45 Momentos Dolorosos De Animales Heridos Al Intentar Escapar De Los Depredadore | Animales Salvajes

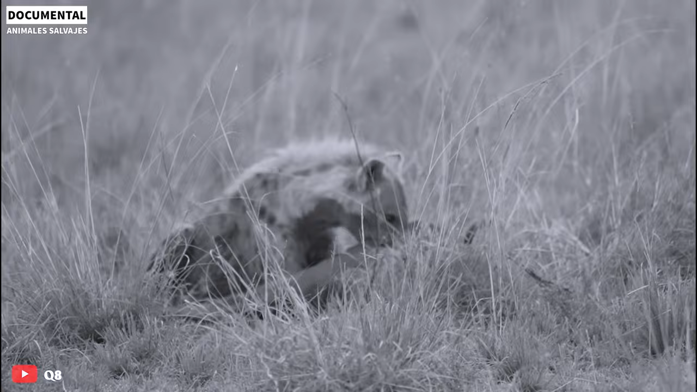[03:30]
El gran número y la habilidad cooperativa de las hienas lo mantienen en peligro. El agotamiento gradual ocurre cuando los ñus no pueden mantener una resistencia prolongada. Al final, las hienas lograron su objetivo, derribando al ñu y comenzando a diseccionar a sus presas.
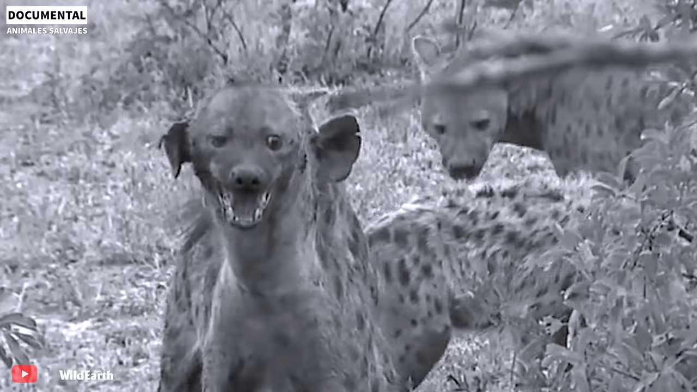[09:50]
Famosos por ser depredadores glotones y de sangre fría, están listos para atacar a otros cuando tienen hambre.